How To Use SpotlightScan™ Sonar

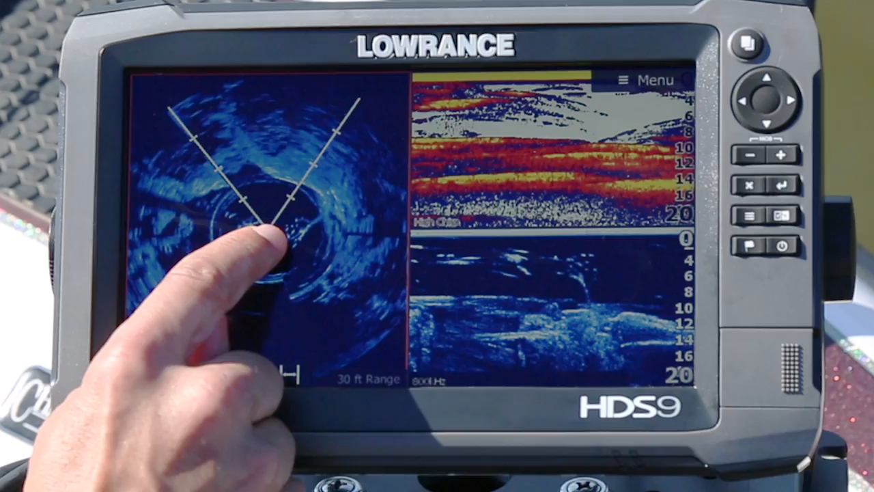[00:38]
Some of the keys to making Spotlight Scan perform the best
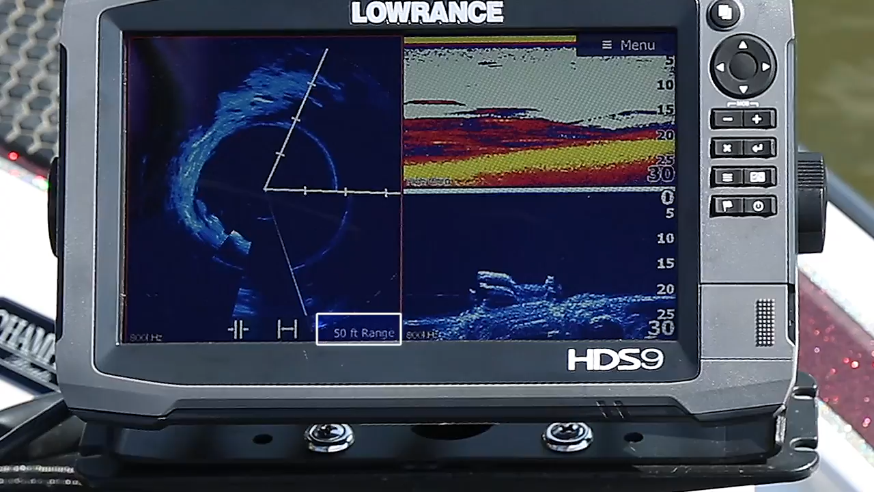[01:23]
I generally use two to three times the depth for my range. So if I'm in 20 feet of water, I generally use 40 to 60 feet of range.
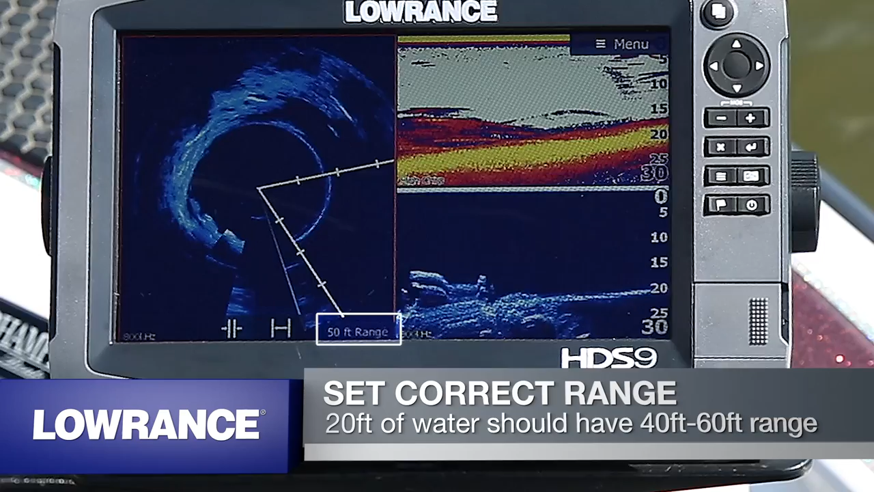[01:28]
And selecting the right frequency, if you're in shallow water, 800 kHz is the best for high detail.
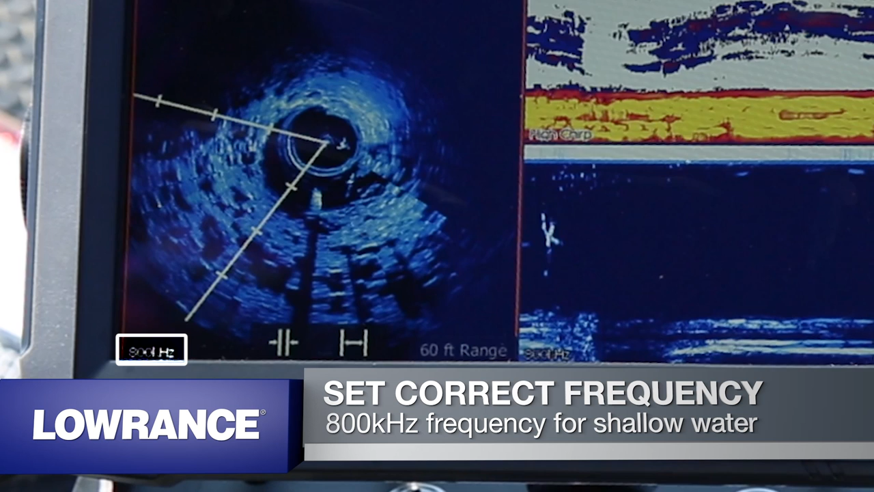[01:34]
And if you're in deeper water, say over 40 feet, you want to use 455 kHz to get the maximum range.
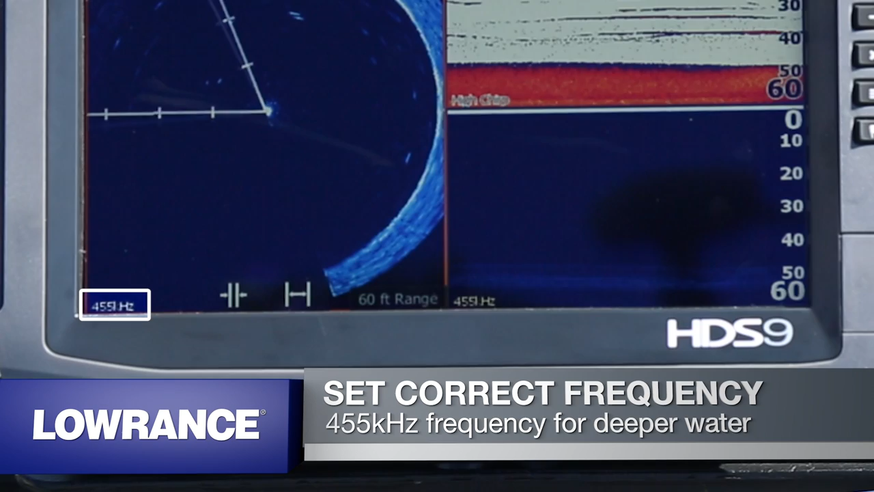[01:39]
So the way I like to run Spotlight Scan is in a three panel split. So I put the Spotlight Scan in this area and then I have my chirp sonar and my downscan. And this all comes out of the Spotlight Scan transducer.
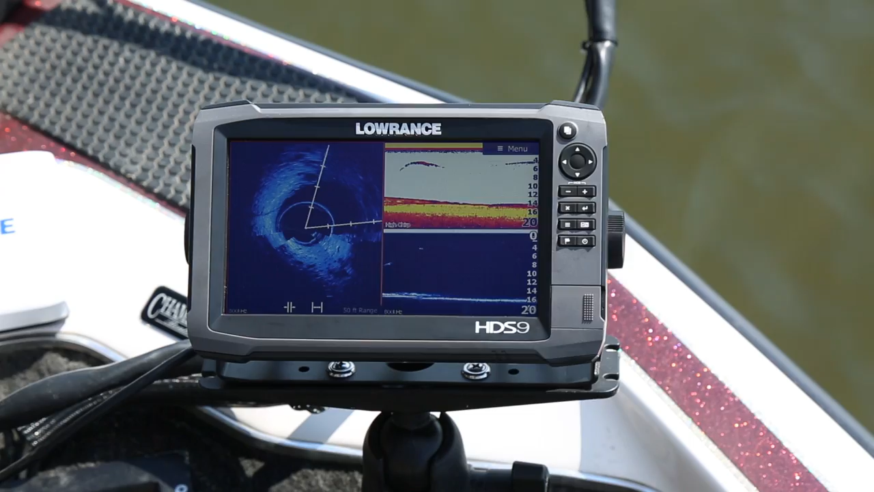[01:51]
Now let's look at some different fishing scenarios and how we set up Spotlight Scan.
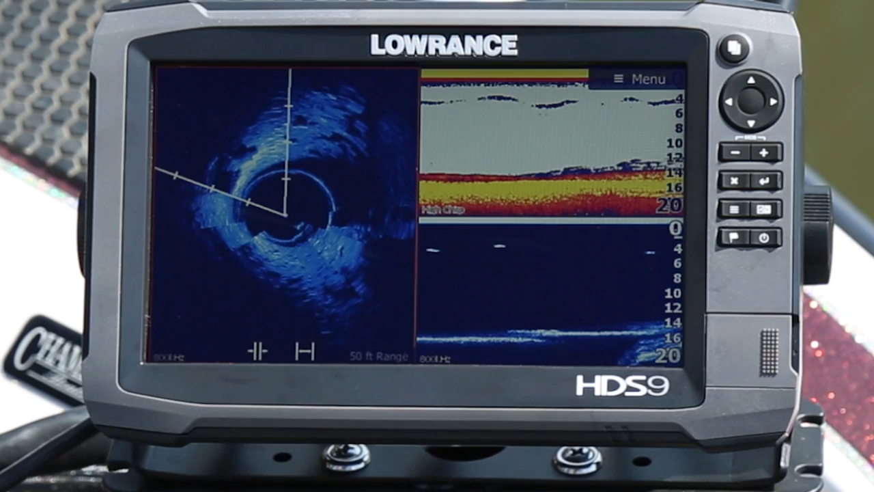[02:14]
So you can see here as we're turning the trolling motor. There's a large, large portion of rock that's right here.
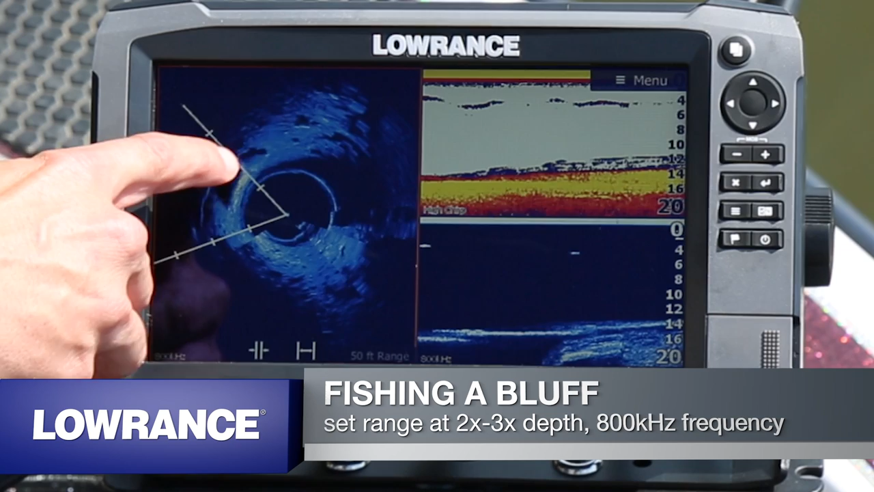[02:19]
And you can also see out to the side where the drop off is. So this one let me know exactly where to position maybe a crankbait down it or a jig. Or if I'm flipping shallow, I can just target this one rock.
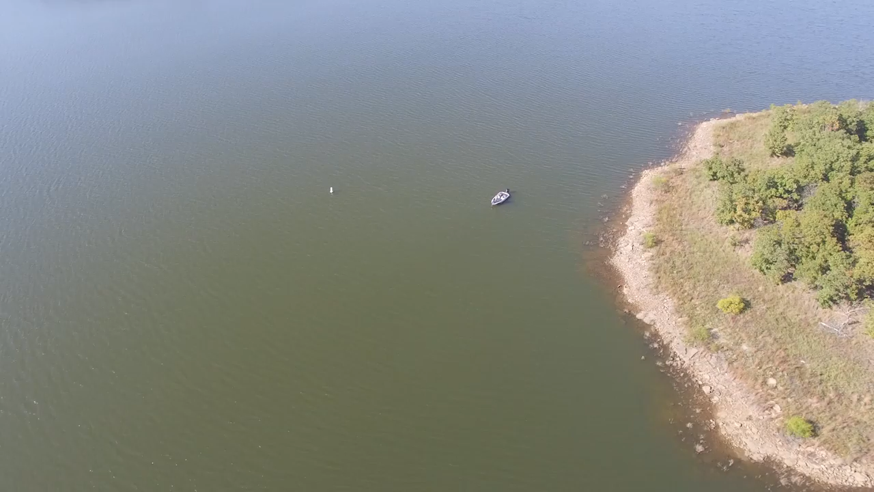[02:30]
So next we're going to look at fishing a point.
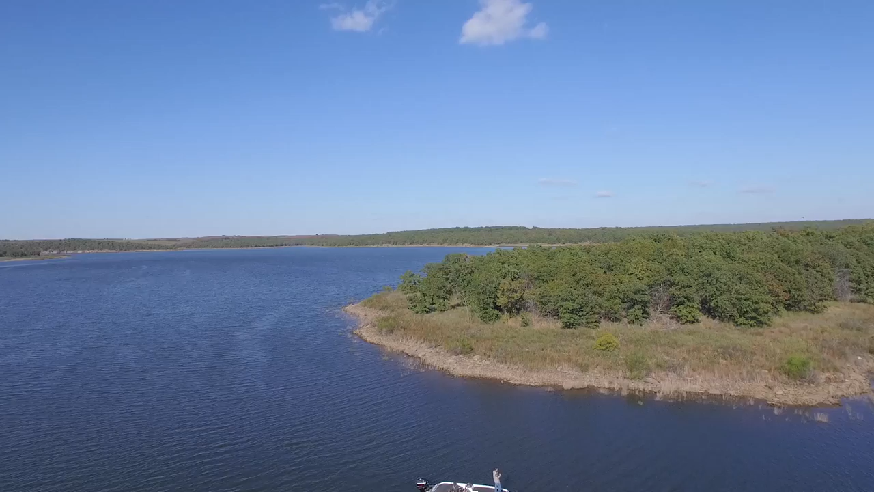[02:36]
What I like to use Spotlight Scan for is picking out that key spot on the point that's going to draw fish to it.
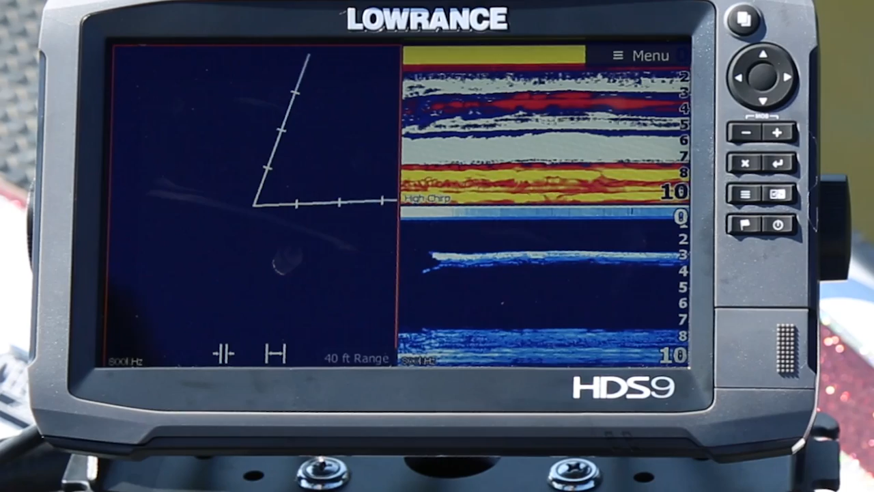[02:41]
So as we turn the Spotlight Scan here, we can see that the real bright spot is to the right and right in front of us. And then as we look off to the left and kind of back behind the boat now, you can see how it drops off.
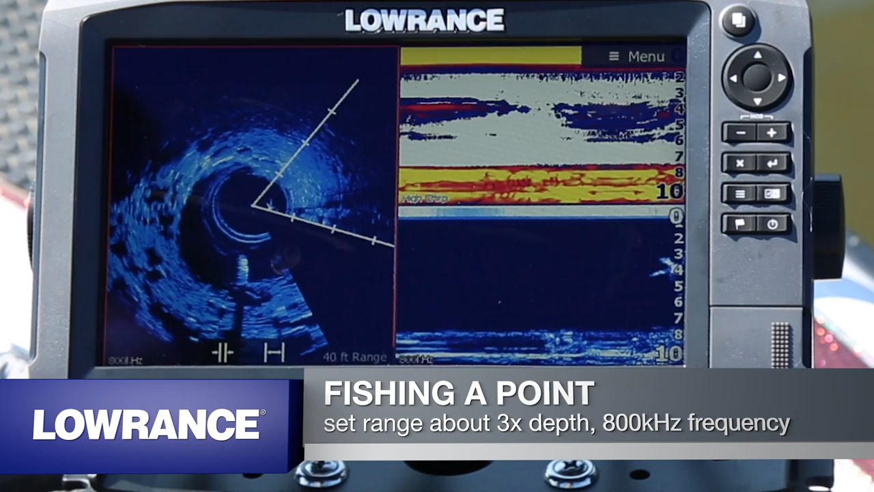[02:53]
The area is not so bright, but we can also see that some larger rocks laying right behind us.
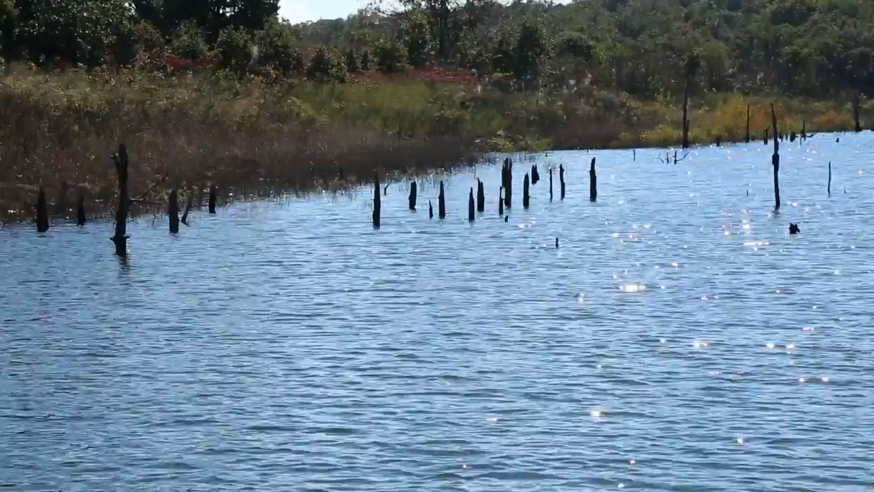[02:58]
All right, next we're going to look at fishing flooded timber. What I like about Spotlight Scan for flooded timber is actually being able to see if there's fish setting in the timber itself.
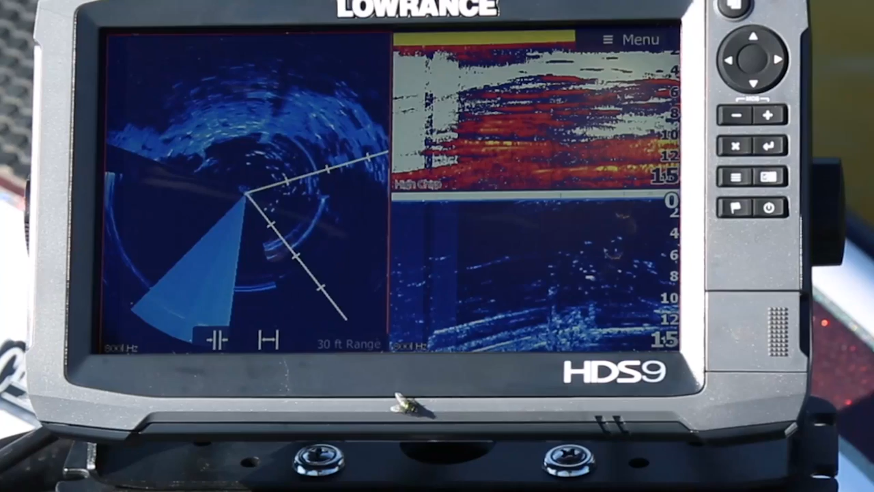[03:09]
So I set the range to be about the same as the depth. And then as I turn it, as I turn the Spotlight Scan, I can start to see that there's trees. And here you can see that we've got quite a bit of fish suspended in the tree.
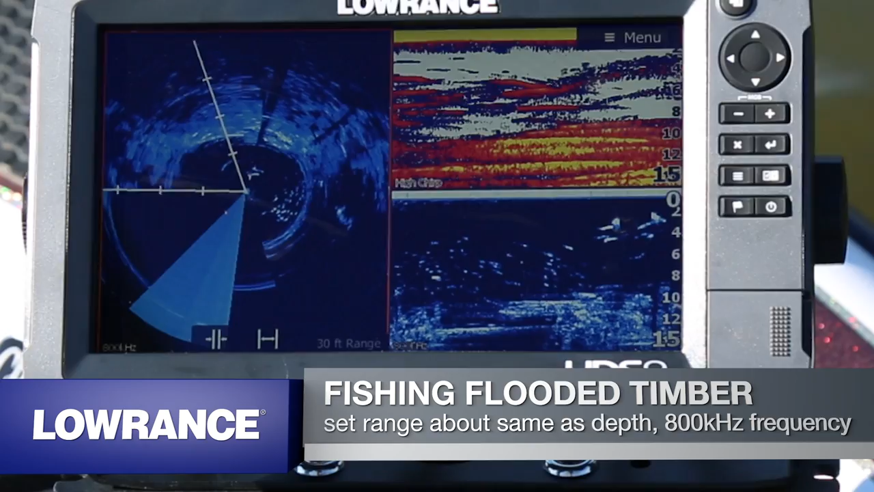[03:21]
You can really see the tree limbs there. You can see the fish setting at the end of that tree limb. It's not connected to anything.